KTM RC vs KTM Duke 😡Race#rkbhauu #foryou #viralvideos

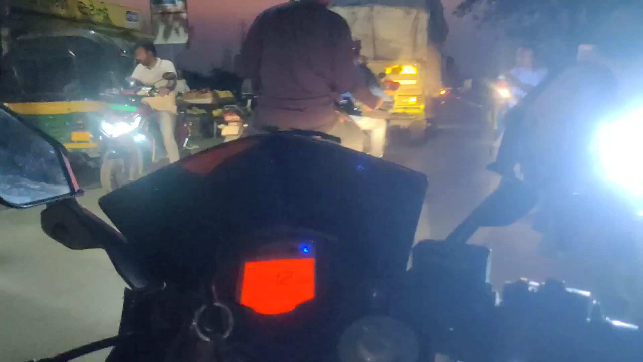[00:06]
ये बहुत ही बेहतर, खतरनाक भाई साहब,
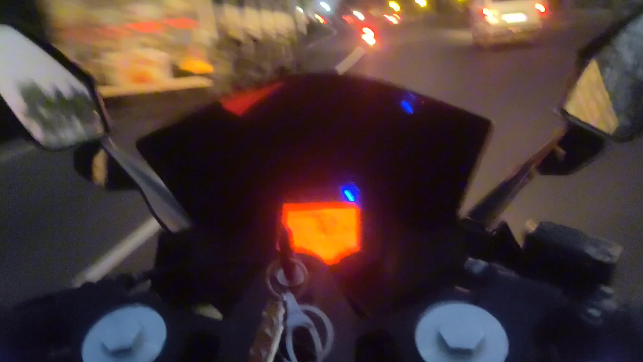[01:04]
और भाई दो निकल चुके हैं अभी अपन फटाफट से, और फिलहाल तो भाई साहब देख रहे हो बम दबा रहे ये आगे, क्या ही बोले, सट सट सट सट ही निकाल रहे भाई सामने से, और हम भी पीछे नहीं रहने वाले हैं।
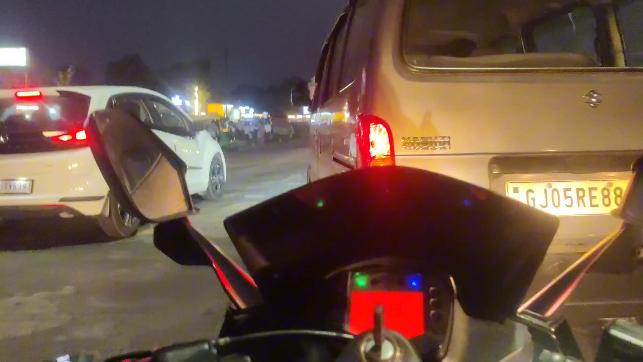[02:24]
ओ भाई साहब, बज गए बज गए बज गए, कैसा कर रहा भाई ये ओमनी वाला,
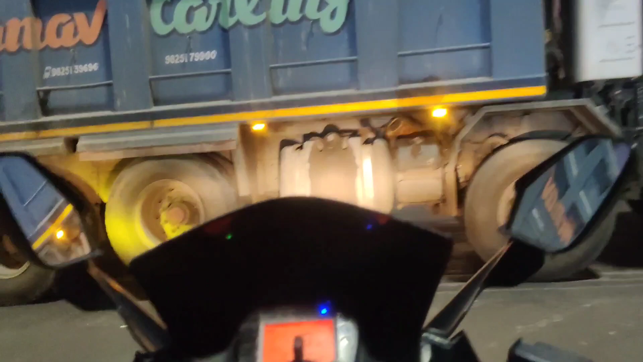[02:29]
वो बस कर भाई, बच गए, कैसा कैसा हो रहा भाई अपने साथ।